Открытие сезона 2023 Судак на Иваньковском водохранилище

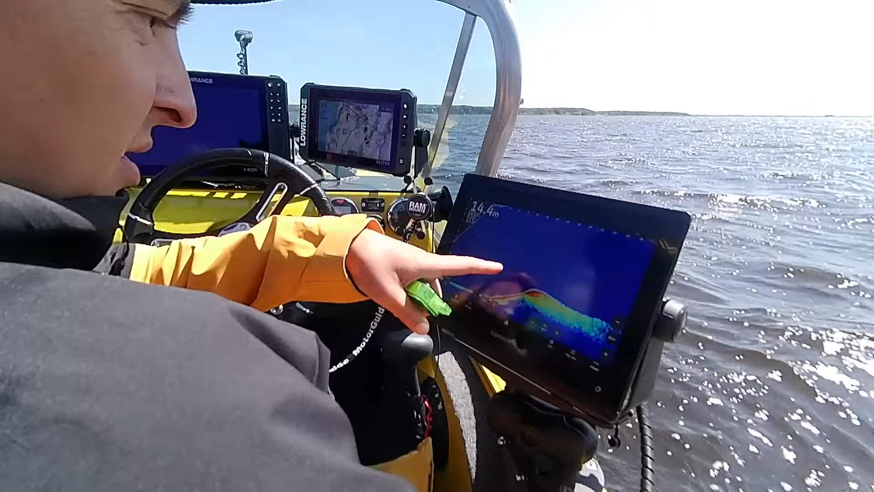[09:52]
вот судак на дно прямо ну как мы это видели я увидел он прямо в бугор ушел но судак от я супер медленно поднимал поэтому вопросов к нему нет трофейный слаг цвета только такой цвет сразу вот как истинно верующий человек в цвета
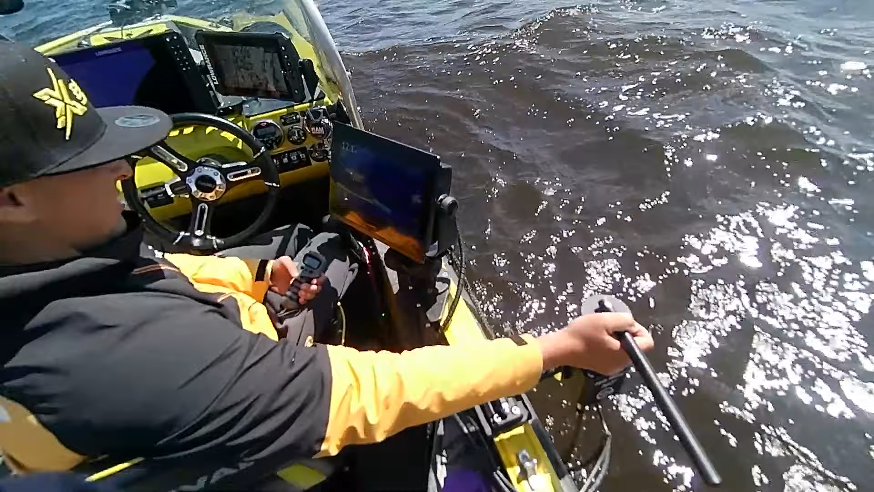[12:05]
36 эта рыба не очень большая сносная вот кстати можно увидеть это
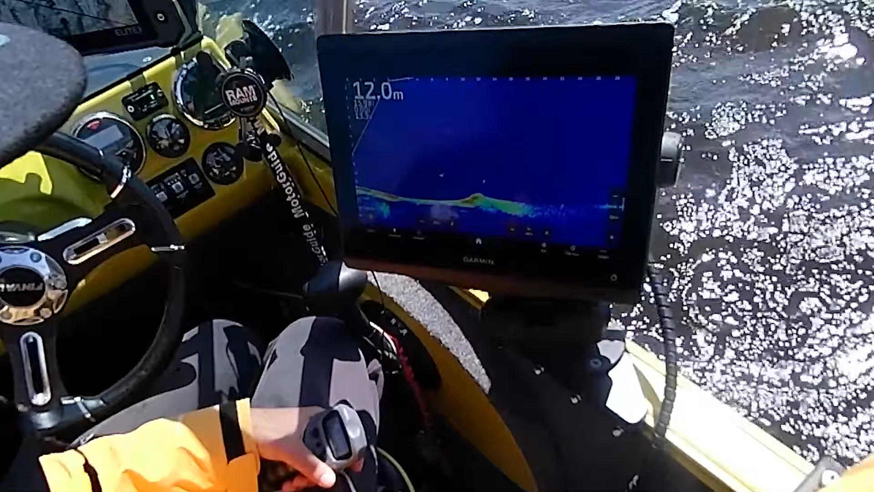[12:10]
On screen: depth 12.0 m
он и нес не вот это да нет не так сердце сюда вот
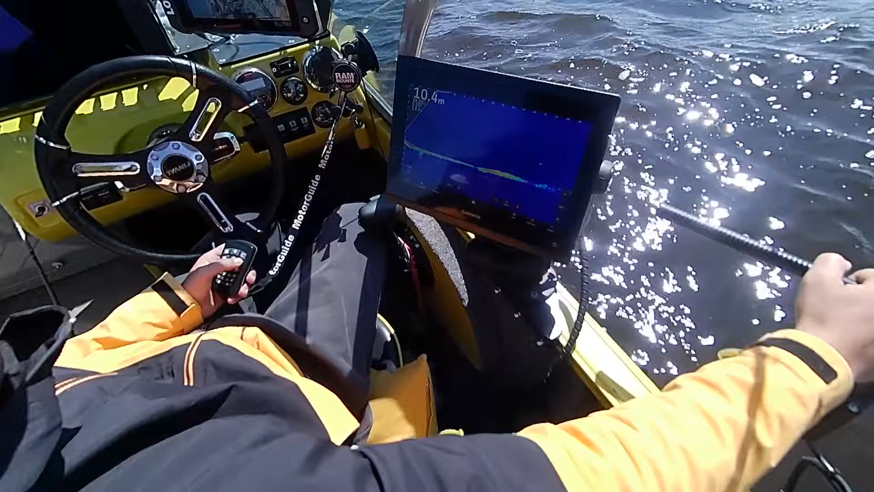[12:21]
какая-то толстенькая рыбка которую мы предполагаем что должна быть за пять если это конечно не сон вроде слишком спокойно стоит да и по
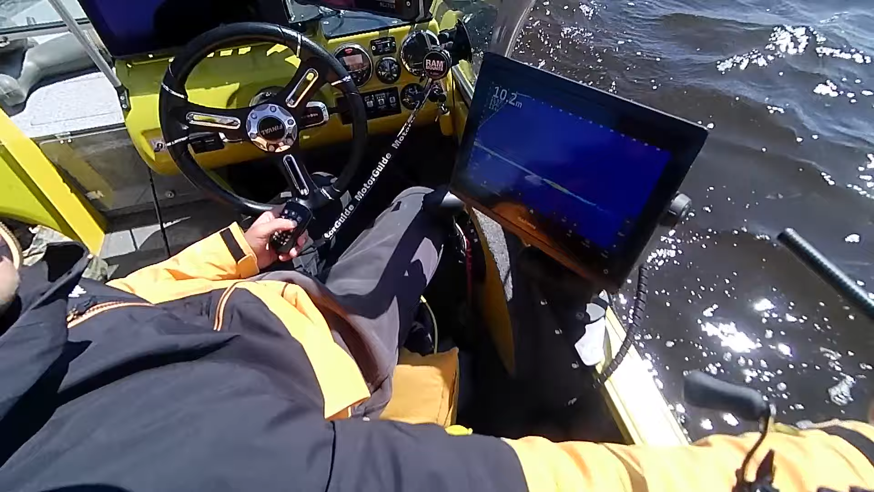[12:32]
форме вроде как не очень вытянутой но достаточно толстым по-хорошему
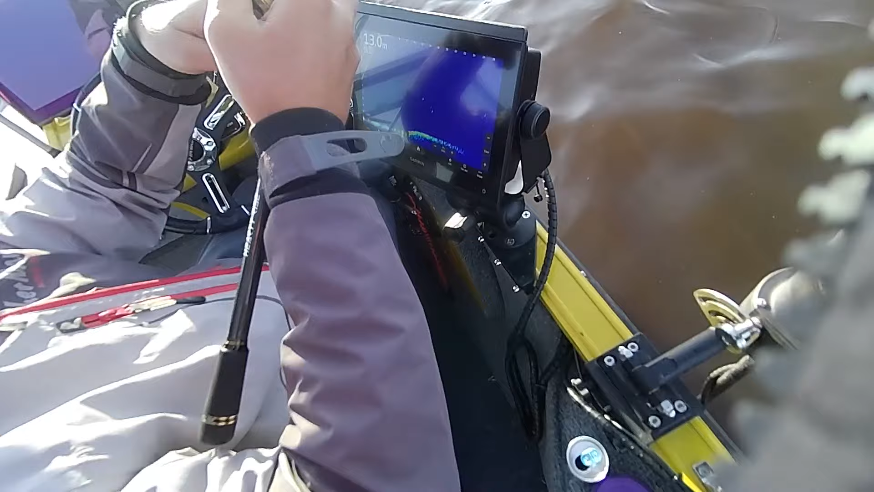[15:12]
я вижу не попадаю ни черта ты кстати на якорь нас поставил вот же он не там и дожди секунду вот он может быть вот здесь они там на самом деле